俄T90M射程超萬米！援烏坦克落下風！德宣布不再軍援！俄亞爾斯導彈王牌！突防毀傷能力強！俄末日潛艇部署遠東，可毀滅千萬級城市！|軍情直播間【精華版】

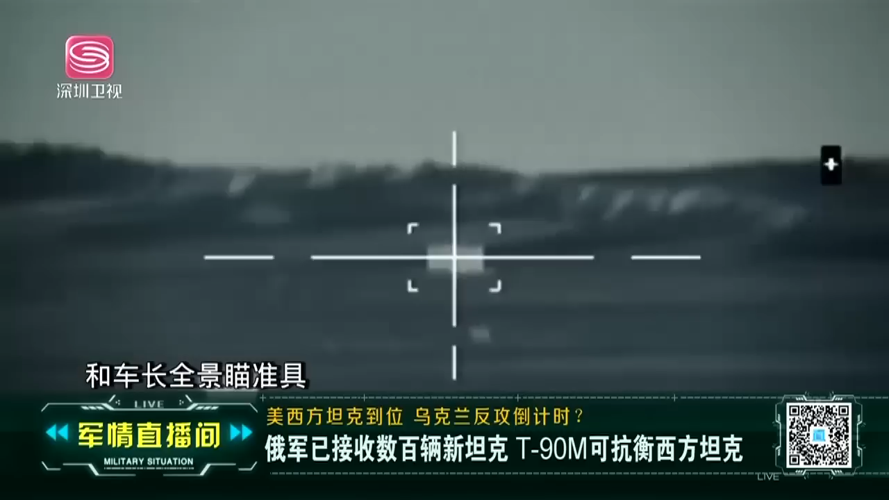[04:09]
景瞄准距具有自动目标跟踪双向火炮稳定